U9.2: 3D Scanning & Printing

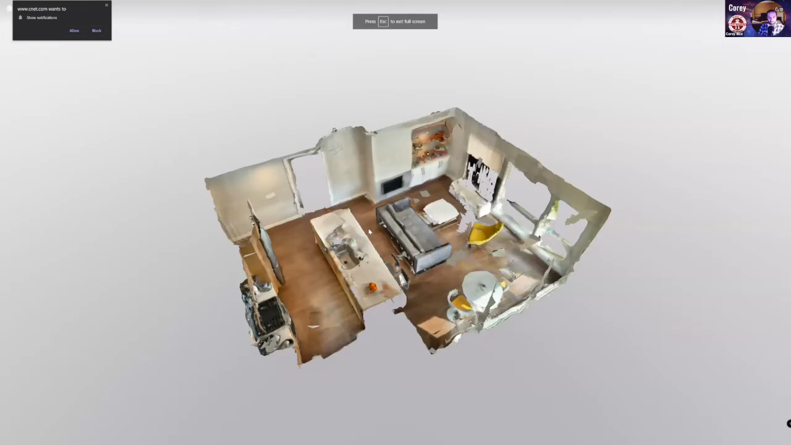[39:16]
You can totally, like, I'm able to click and drag this around. There's, there's some artifacts.
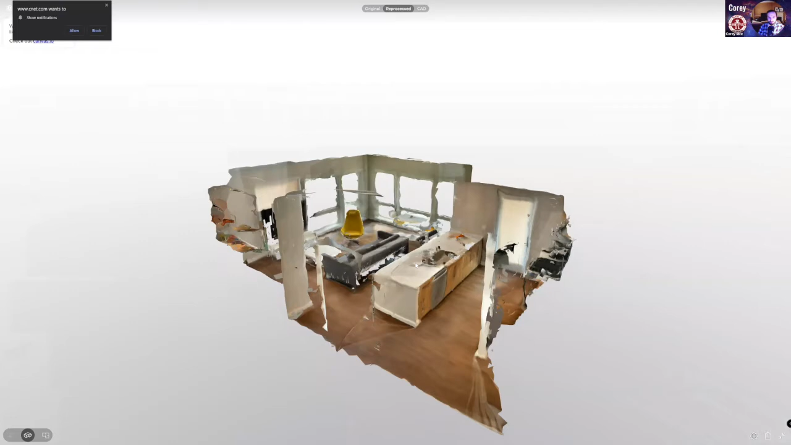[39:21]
It's not like it's perfect, but boy, that's a cool trick to be able to do to your room.
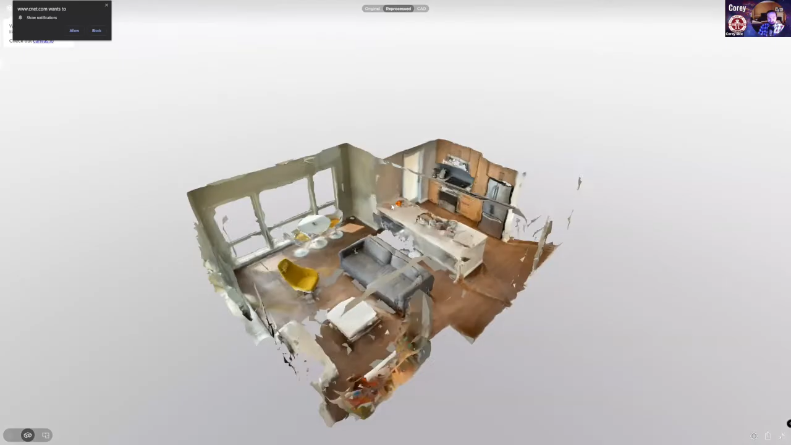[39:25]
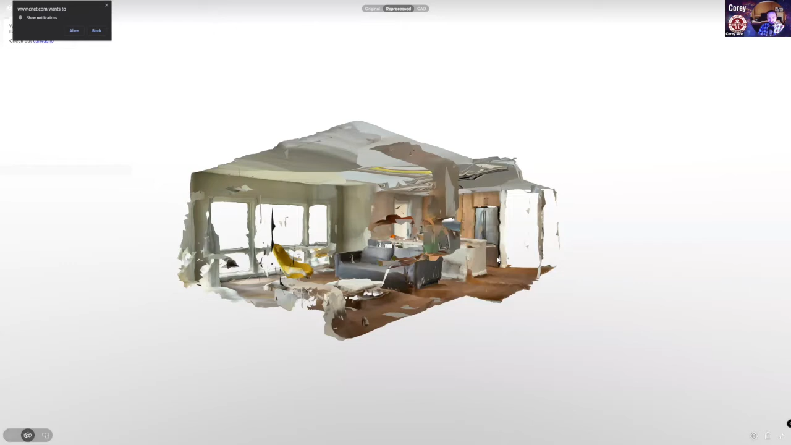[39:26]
If you want to imagine what's going on to be able to say like, oh, replace all the yellow color with red to see what a red chair would be like, would be a lot of fun.
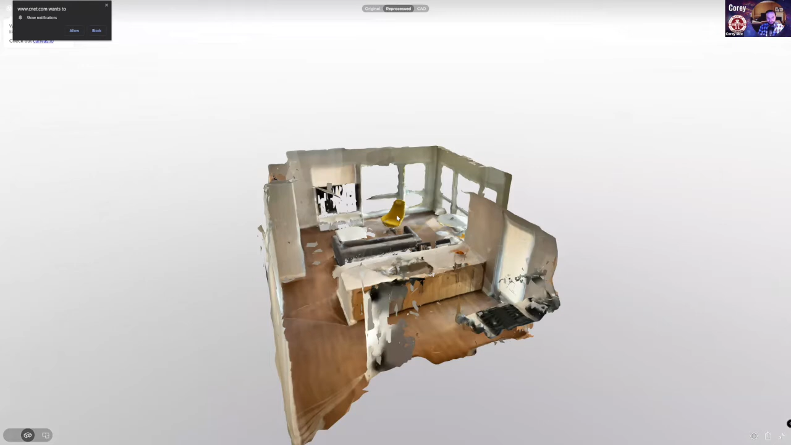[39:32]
You can even zoom way in and take a look.
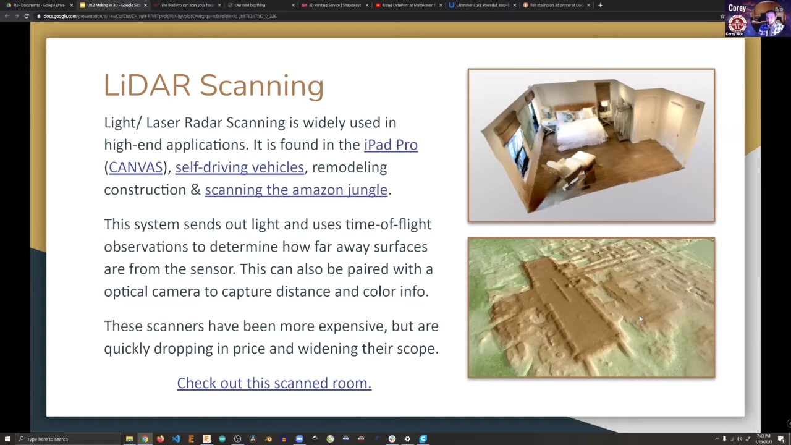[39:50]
hidden in the Amazon jungle by doing LIDAR flyovers of the jungle to see what was under the canopy. And so here's a large, the like printout of a large structure, and I've got a link to it right here.
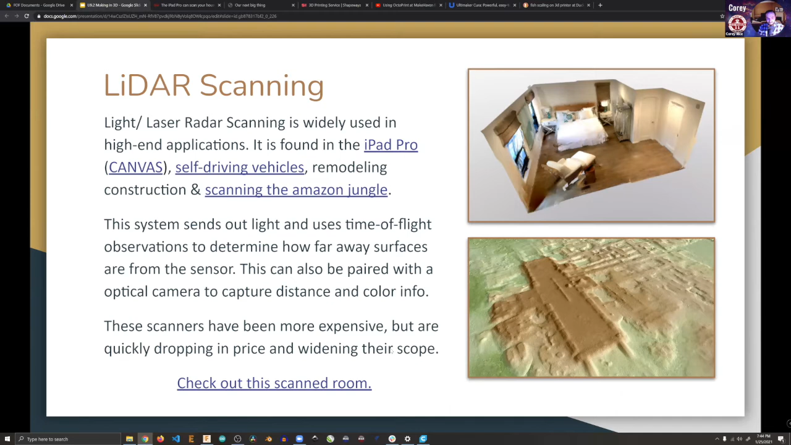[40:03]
But there's all sorts of different interesting things that LIDAR has been used for. And it's a really neat option. But 3D scanning is its own category.